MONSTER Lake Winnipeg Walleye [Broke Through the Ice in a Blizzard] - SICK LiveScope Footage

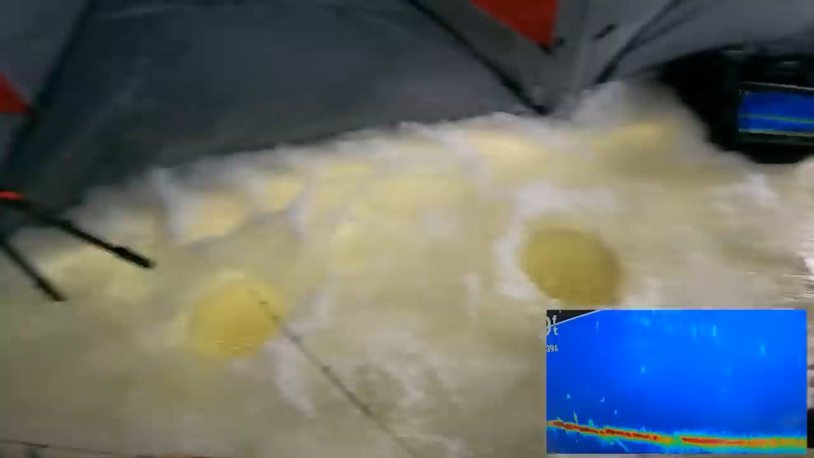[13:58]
Man, they're rough, eh? Even Souk outside is like, nope. I'm good. You're from Nunavut. You're supposed to be good at them. Oh, that's a suspended fish. Don't move it. Let him come. Oh my god, that's right above this. It's right above Justin's. It's Justin's. Is it? Yeah. It's Justin's. Okay. Should I reel that up, you think? Yeah, go now.
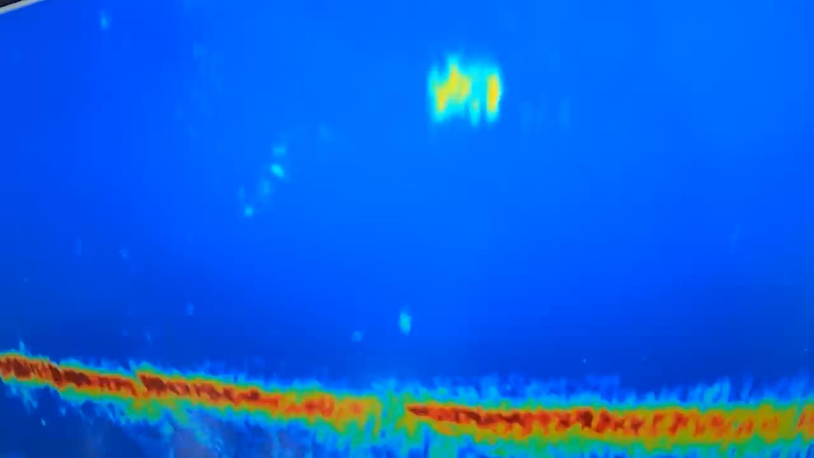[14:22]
Up, right there. There you go. Oh, man, he's so big. Look at that thing. Oh. Where did it go?
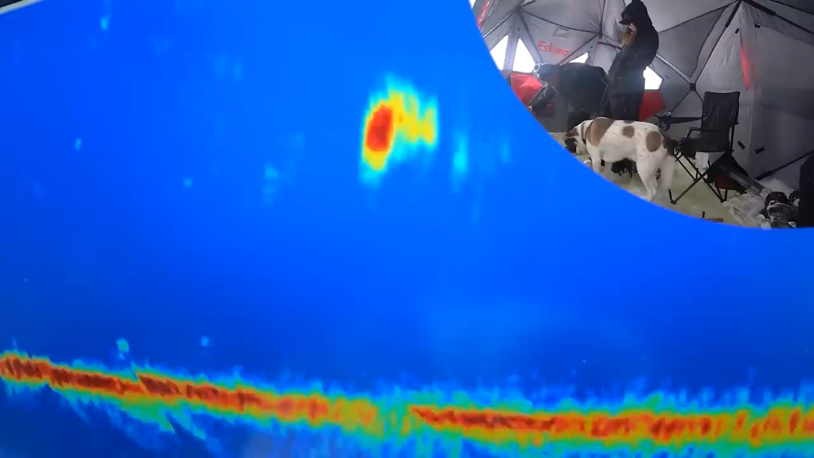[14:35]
He's coming over to me. He's coming over to this.
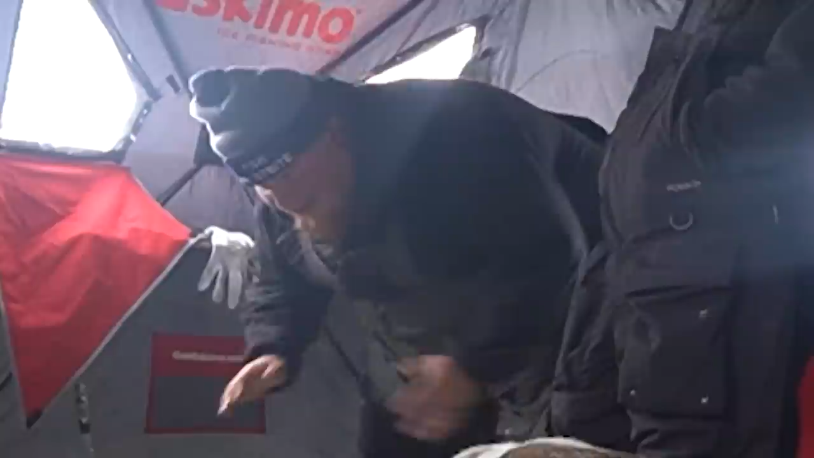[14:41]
Excellent, Basil. Baby, come back.
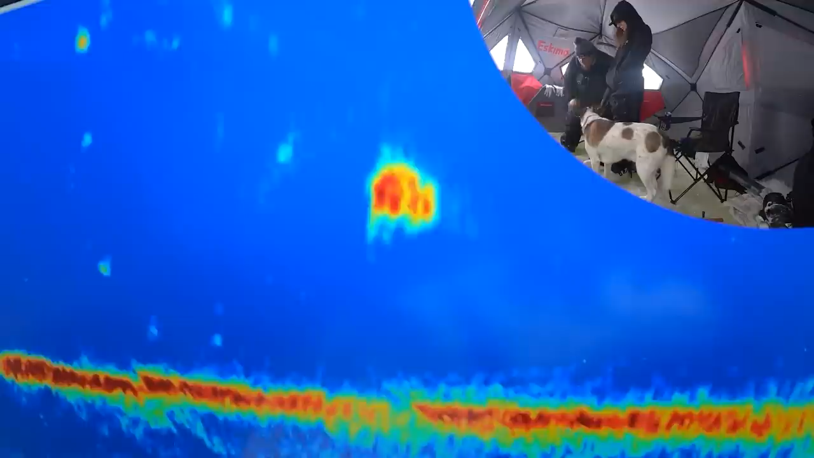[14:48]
Oh, he's going the other way. That is so big. It looks huge.
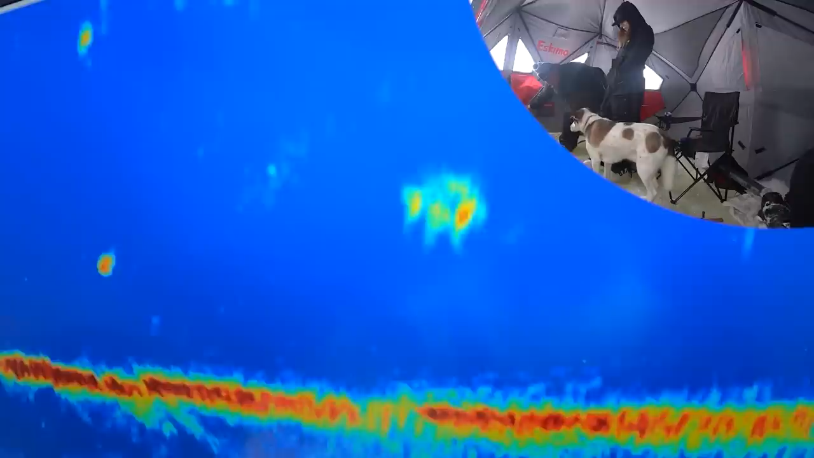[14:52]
No, look how big of a walleye it is, too. Look at its dorsal. Oh, he's a spook. He's coming back this way. Oh, What is it doing? I don't know. It's going at something. That's somebody's bait.
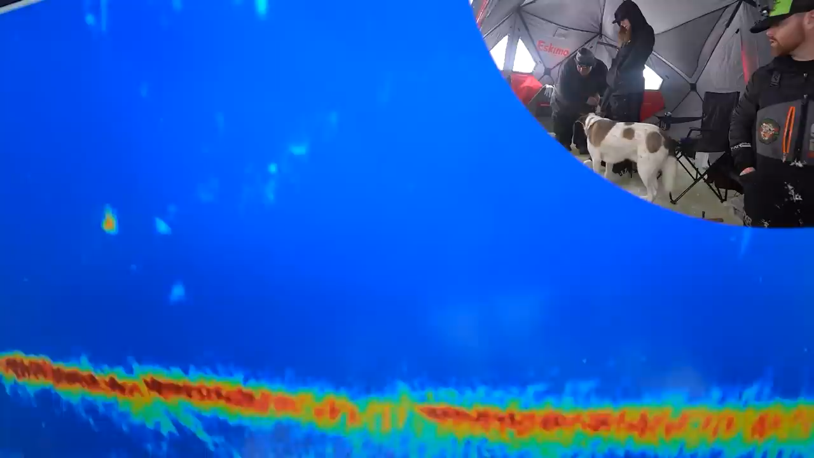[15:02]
He's looking right at it, dude. It's about to eat something. Oh. What did he do? Where'd he go? Where'd he go?
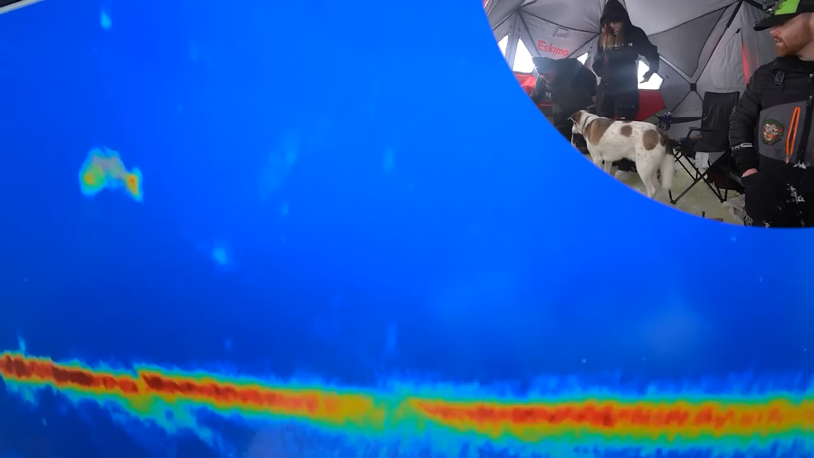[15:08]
He's over here. He's right on somebody.
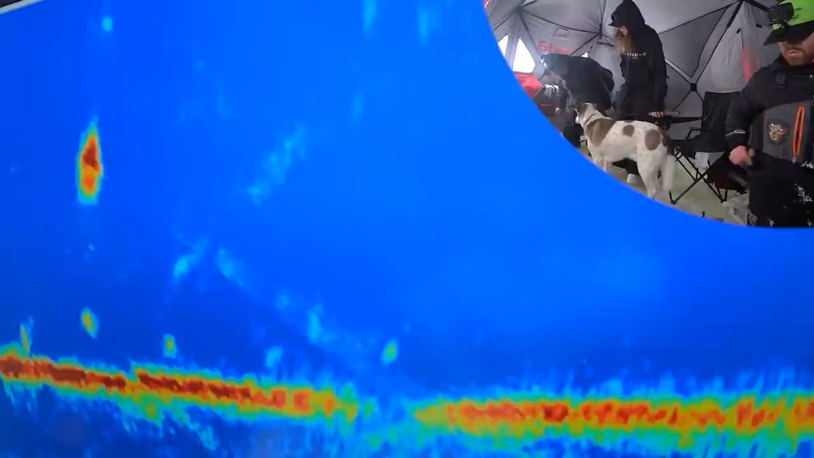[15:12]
Whose bait is that? Get up there. Get up there. Oh, he was all over somebody.
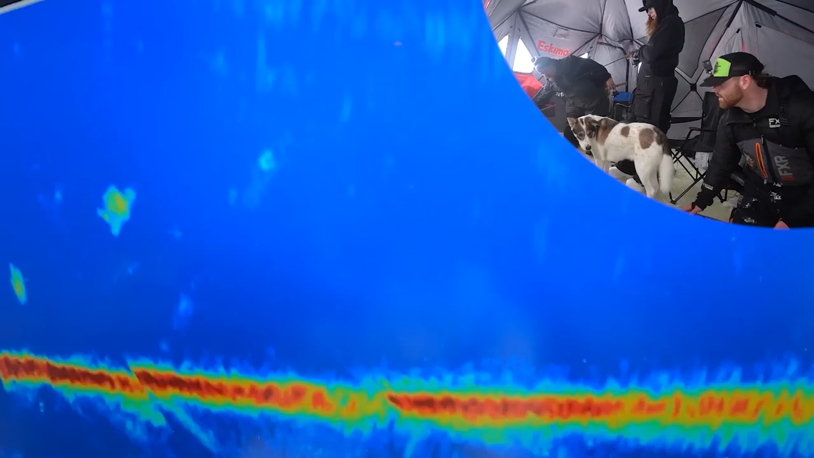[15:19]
Justin, lift up. Oh, he dove away. He ran away again. Why is he so darty?
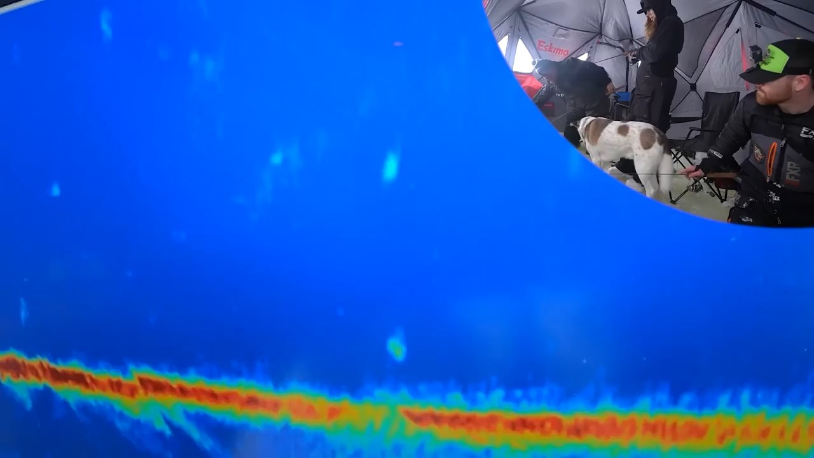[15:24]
Like a giant perch. What's that? Oh, it's there's another one coming in, but the other one zicked out. Yeah.
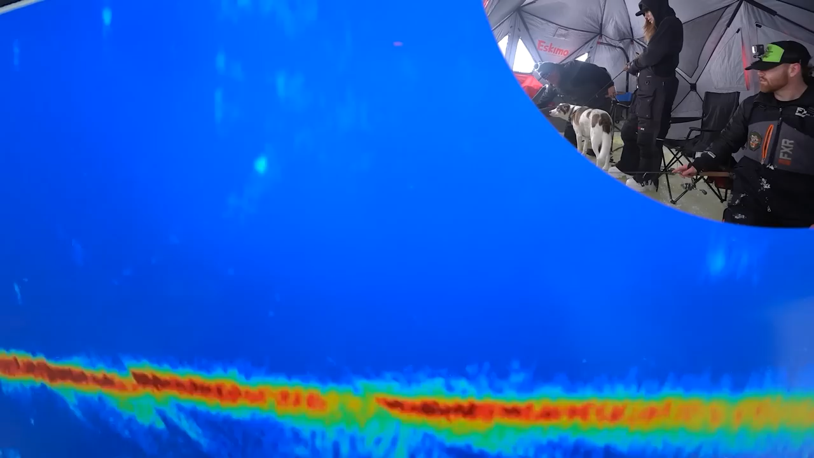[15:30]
He's gone. There he goes. What happened there? That was bizarre. They got weirdo behavior today.
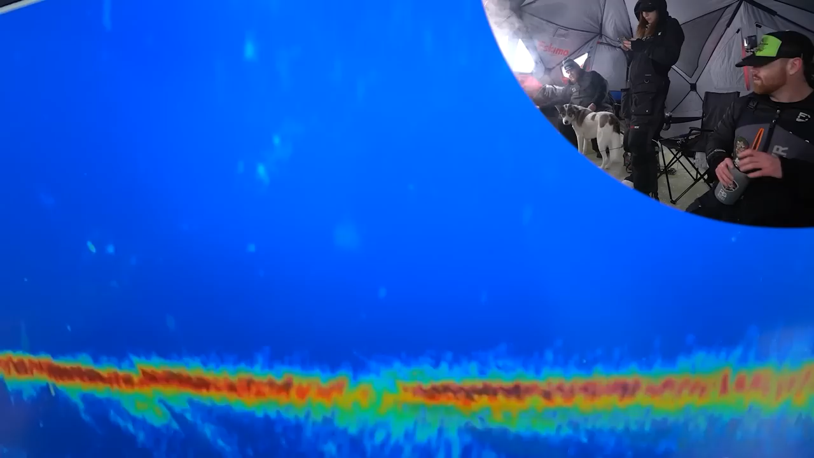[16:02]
Whoa. What's that song? I think the song was called Wool. Hey, Wool was right, Justin. That's going to be really close to you. Just wait. Don't move it. Don't move it. Oh, now you moved it too soon. Don't move it. Yeah. Yeah. Lift it right in his face. Up, up. Right there. So slow. Put jig it. Smack it right in his face. You got to literally put it down right in his face. Yeah, there you go. I like it. I like it. He's coming. He's getting interested.
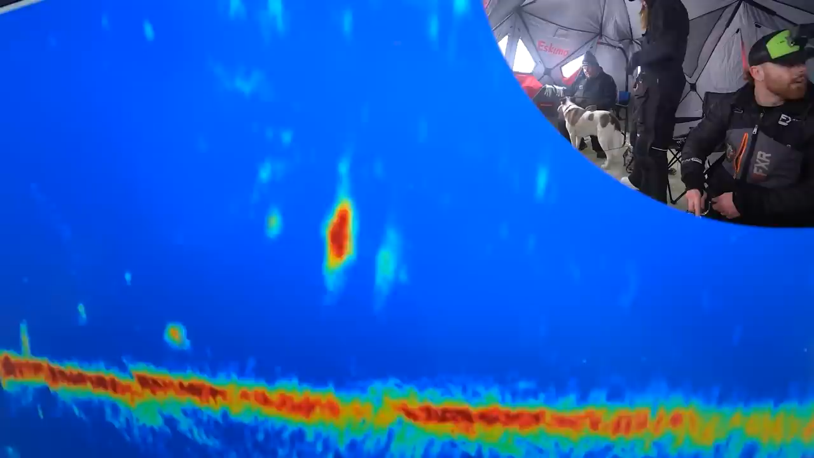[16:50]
Dude, that's such a big reading. He stopped. He's just... That's a spoon? Yeah. Flip, see if it'll jump over to him.
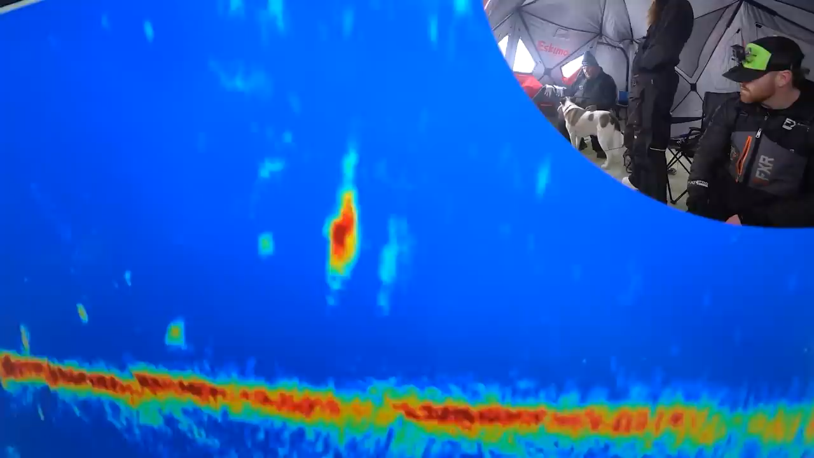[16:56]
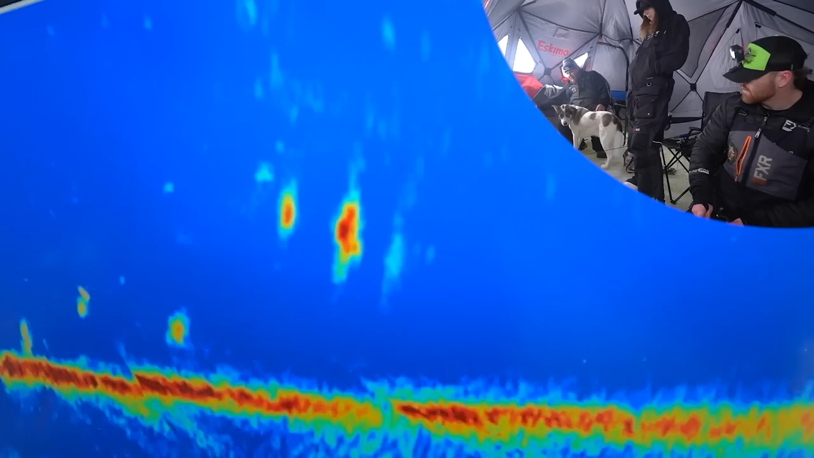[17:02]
He's looking. Oh, here he comes. He liked whatever that was. Yeah. I don't know what I did. He's coming. Got him. Big? I don't know.
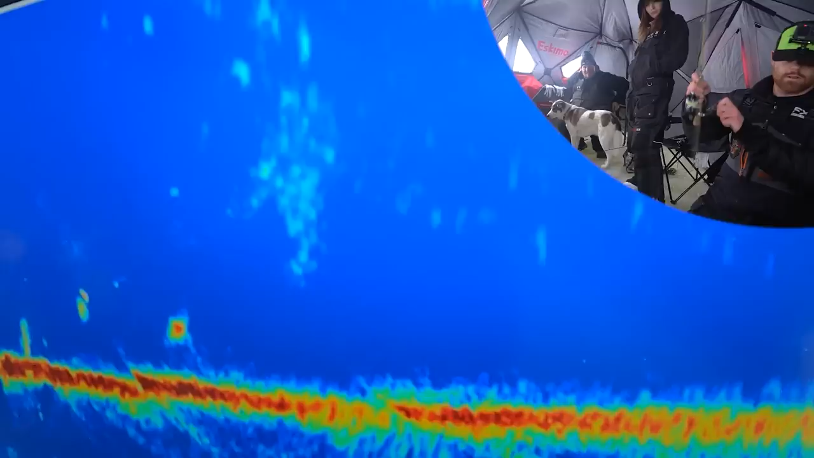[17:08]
Okay, well, it's all you because I'm not coming to help you. Not even big. What?
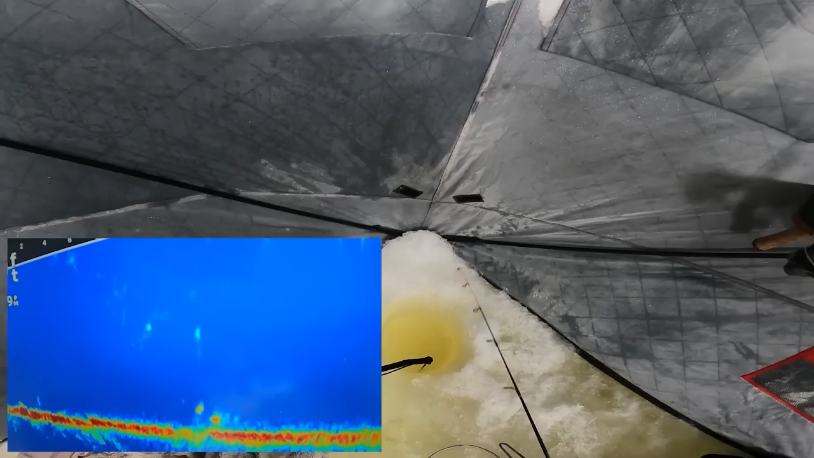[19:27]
He's big. Yep, he comes. Wow! No, no. That feels big. Big head shake. I don't know.